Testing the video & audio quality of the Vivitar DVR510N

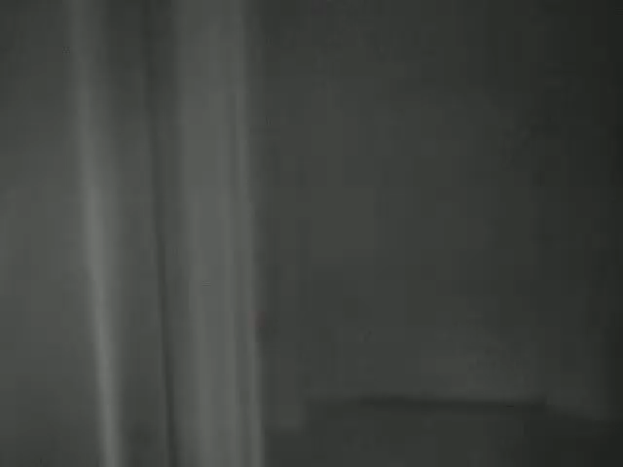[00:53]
There we go. I only paid $35 for it on Amazon.
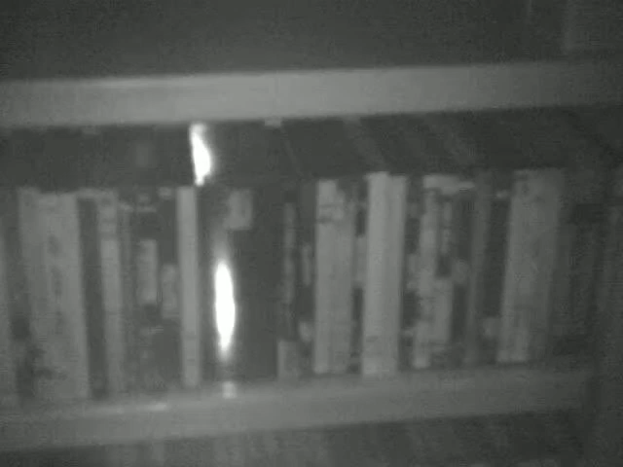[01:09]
How it shows up as night vision. I'm getting a little bit of a glare from the infrared lights.
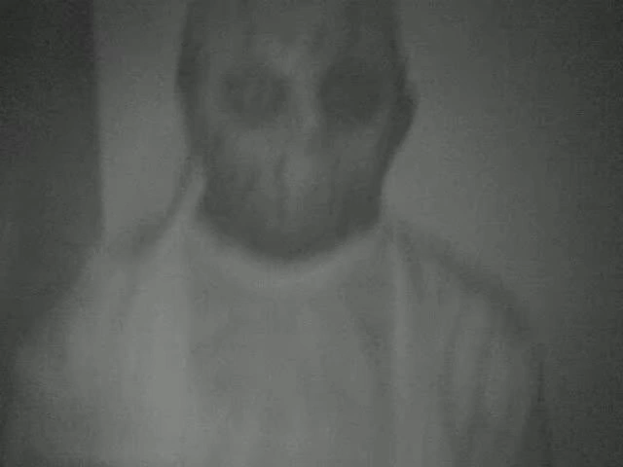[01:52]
I can barely see the outline on my TV. The night vision definitely works better up close. Something I wanted to buy just to mess around with the paranormal investigations.